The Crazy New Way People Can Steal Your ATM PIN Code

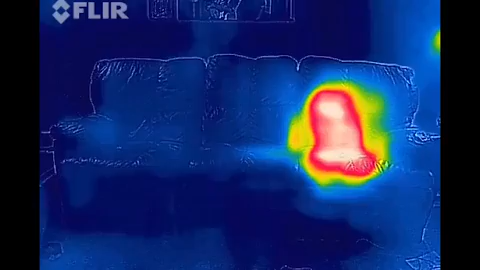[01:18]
So this leaves behind a thermal signature because it'll take a little time for that spot on the couch to cool back down and reach thermal equilibrium once again with the air.
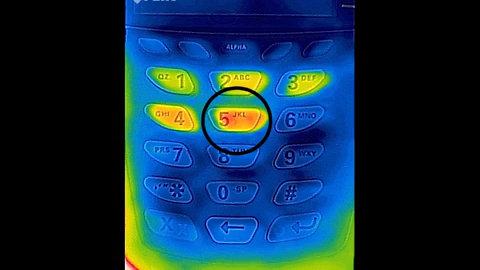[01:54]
the bad guy can figure out the order in which the keys were pressed because the hottest button is likely the one that was pressed last and the dimmest button is likely the one that was pressed first. So after doing some digging around on this, I was able to find a paper that was published about this method by some researchers at UCSD several years ago.
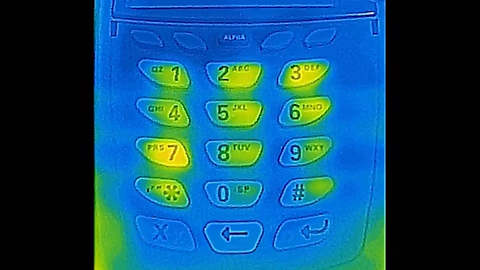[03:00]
As you can see here, this simple precaution makes a meaningless thermal signature. So spread the word, because it doesn't take any extra effort or time, and it makes this potential threat a complete non-issue.